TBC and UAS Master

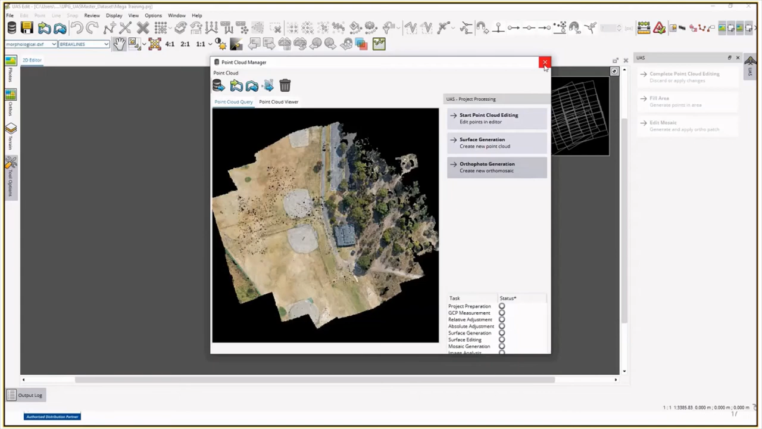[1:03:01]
it's it's quite easy to do it's just a secondary step so once you've run and generated your your project the point
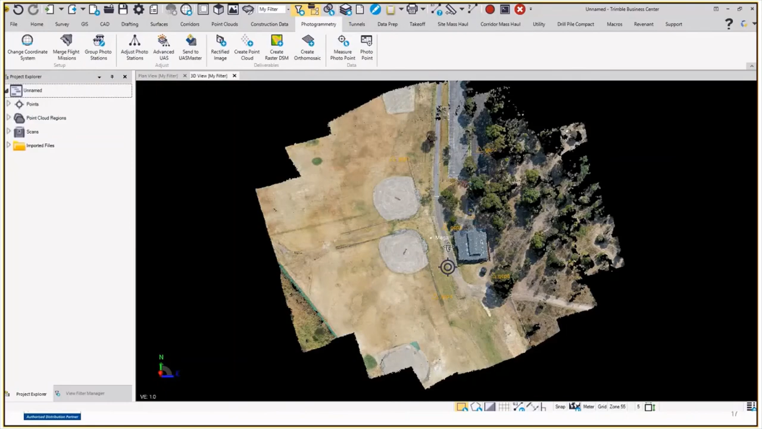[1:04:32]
to us that we've pretty traditionally had you can zoom in and out you can see your points
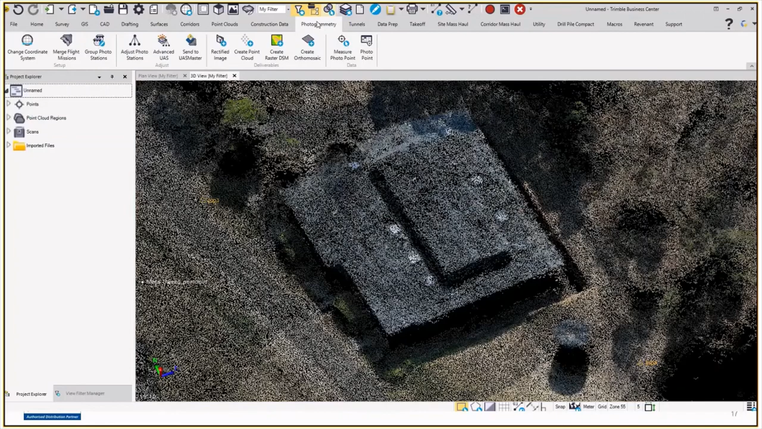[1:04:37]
if I go to the point cloud tab I can change the size of my points again small medium and
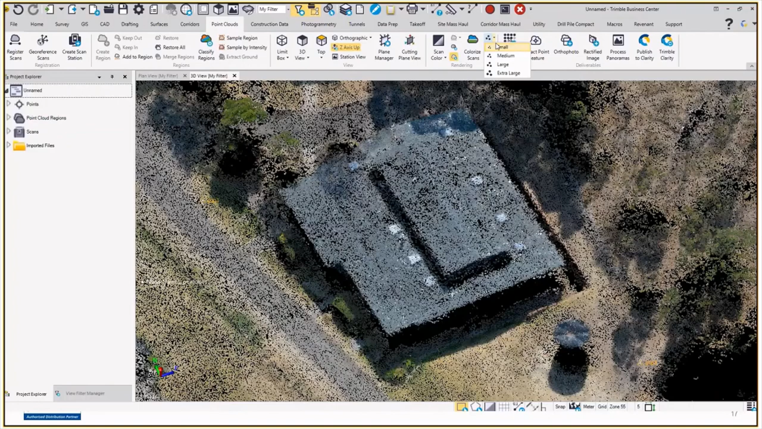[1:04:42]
large you can look at the terrain see what what's come out now in here if
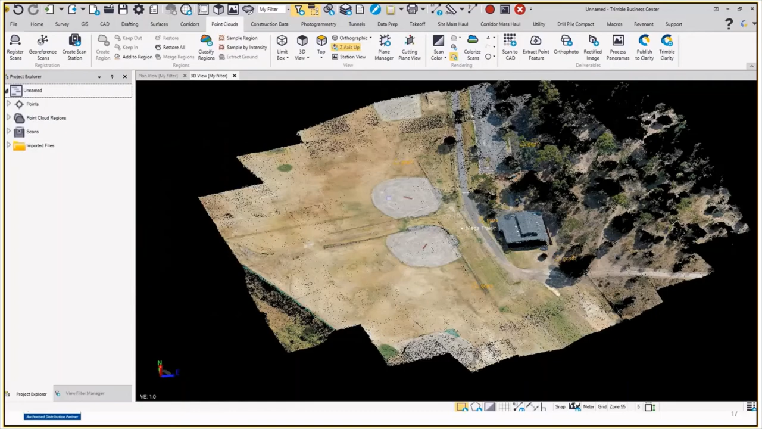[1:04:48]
I select here and I go extract ground this will just run a process where instead of trying to do
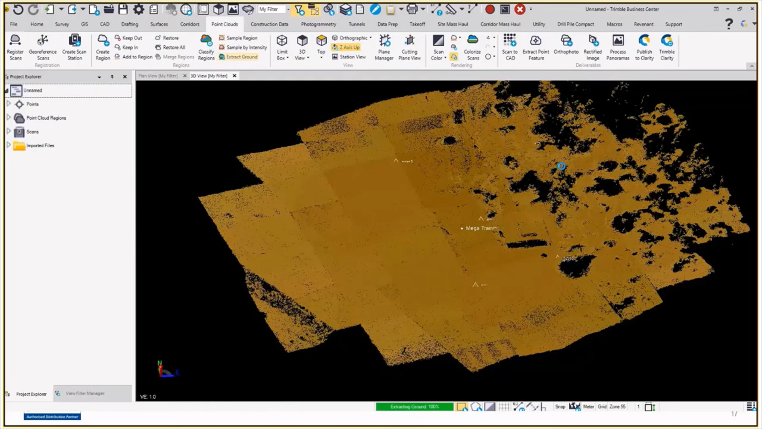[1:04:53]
buildings and trees it's just going to extract the ground so I've only got one point
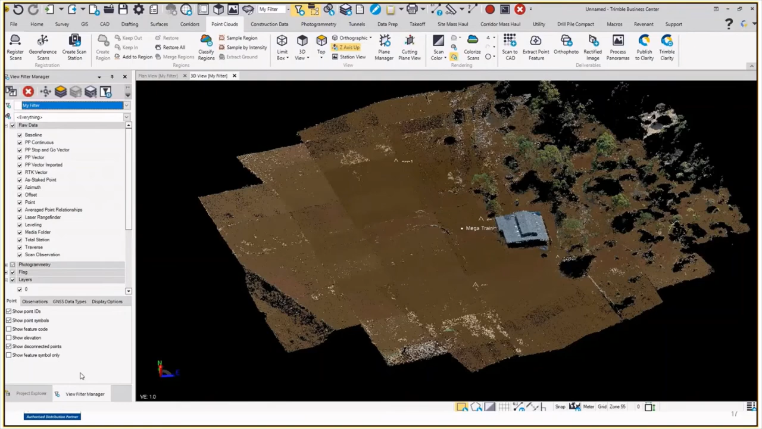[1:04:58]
cloud region so that's the ground here in the ground now
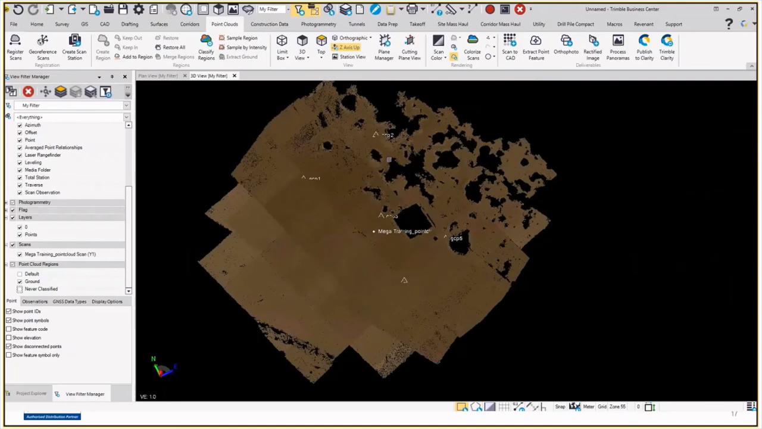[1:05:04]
you can you could essentially go straight through and run a surface you could select this and go sample region let's do a sample region at 0.5 so what we're going to do here is we're going to drop the density of the points down so that when we're when we've got our data we're going to just put a spacing at point five then we go store this
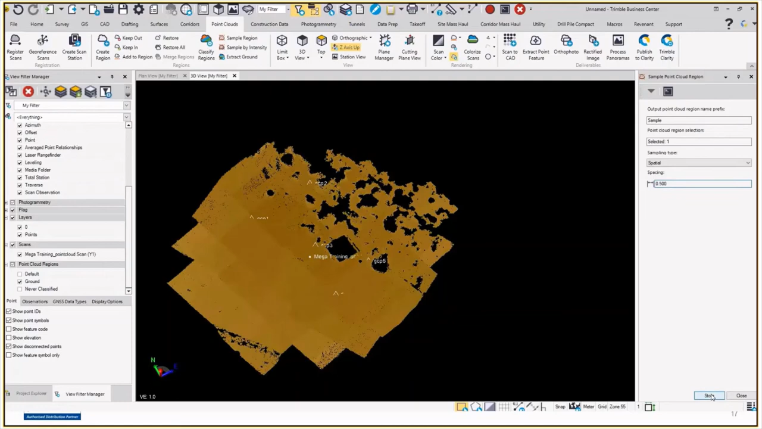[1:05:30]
will copy the point from the ground region that we've got here to a new region it's not going to take the point from the the ground region it's just copying a point to
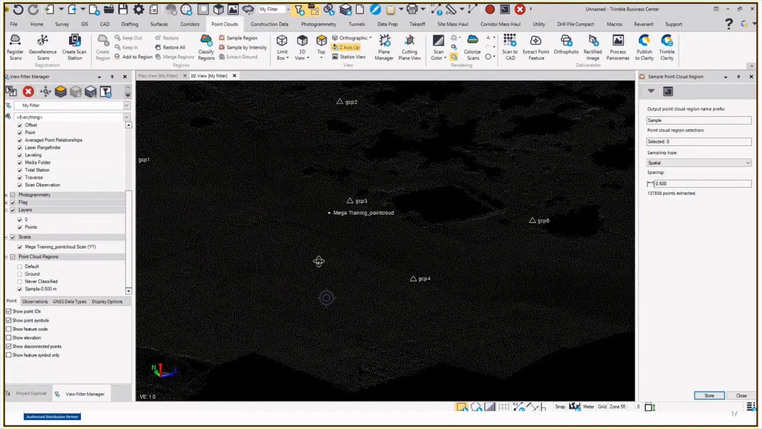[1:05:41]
a new leg or telling that point that it's on two regions now so it's a lower density set of points here compared to what we were dealing with previously which again will generate a better terrain if we go through and use the polygon select tool now if I run this set of steps through here I just say I wanted to just run the surface through there surfaces create surface new surface go ok this is going
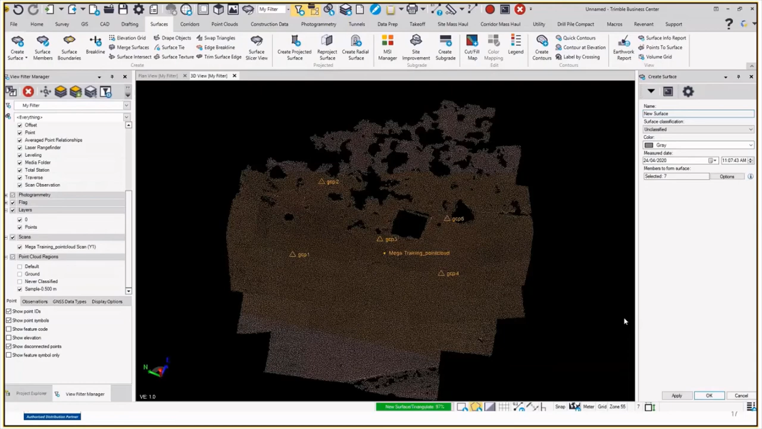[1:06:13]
to take those points that we've just generated and we've now created a surface so if I turn my point cloud
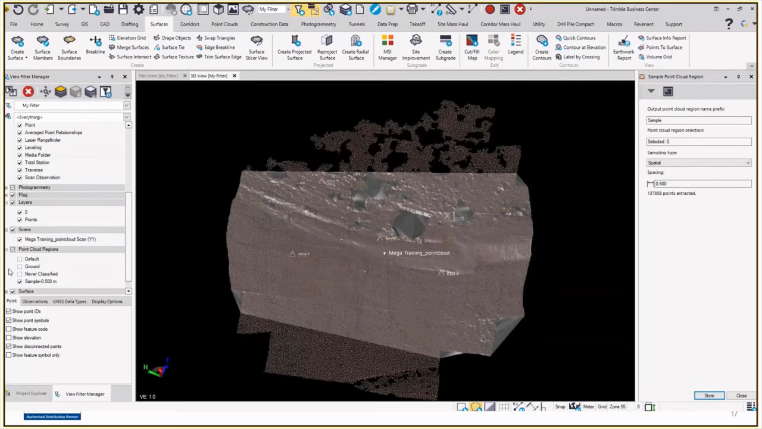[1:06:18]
off here's the surface that we've generated from the process that we've just done now if
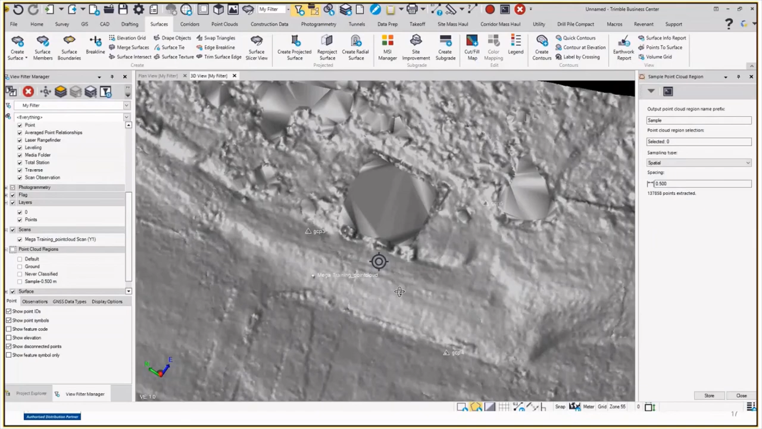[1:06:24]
you want you can cut out sections in TVC to say I don't want any surface generated through these
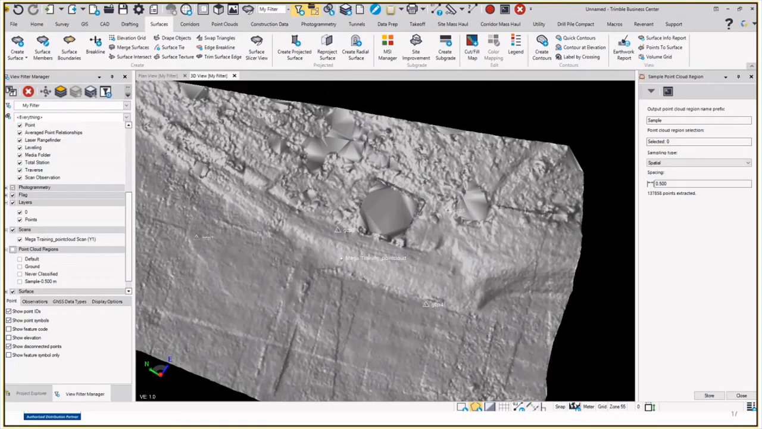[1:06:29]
areas we can create holes quite happily in TVC but the surface can be quite quickly generated if you went to create contours go to create contours say the contour interval of 0.5 my index frequency is 5 so we'll change the major and minors so my major contours are now going to be a slightly purple color and there's put 0 and go ok
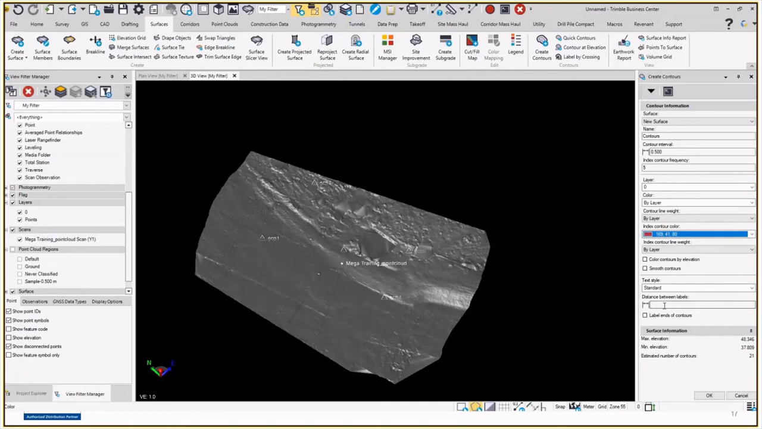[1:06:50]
there's my if I turn my surface off now
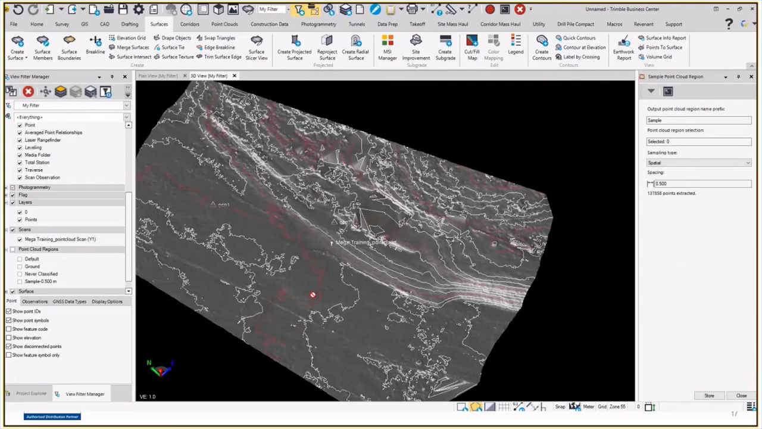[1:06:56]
there's my contour model against the terrain with major and
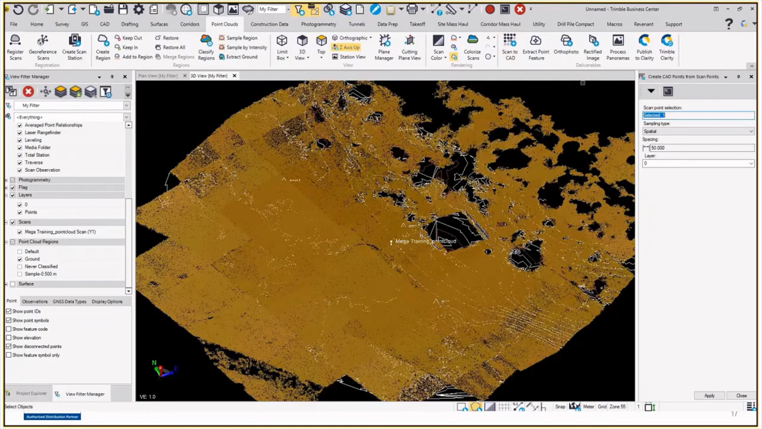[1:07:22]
I select the ground if we go back to our point cloud tab we can go scan to CAD so here we go I'm going to put 50 meter spacings between my points go apply and if I turn I
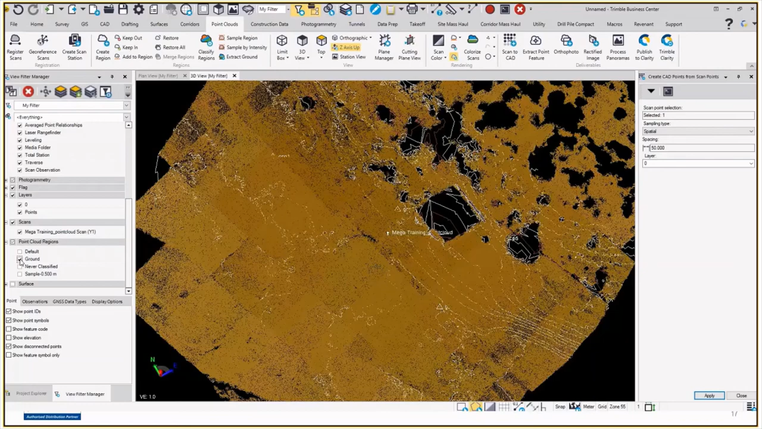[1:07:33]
now have 50 meter spacing points so that's them there